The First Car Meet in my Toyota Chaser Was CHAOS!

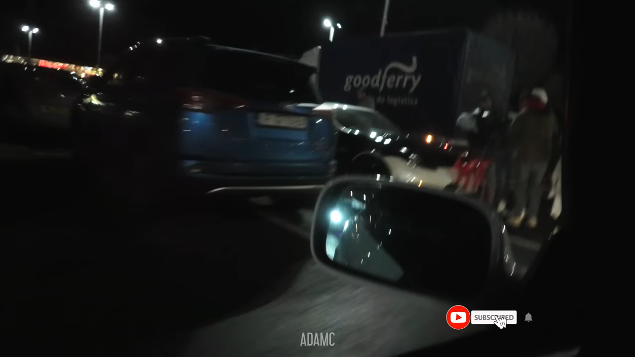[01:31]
There's some reindeer on the front of the 370Z Should we park next to the mighty accord?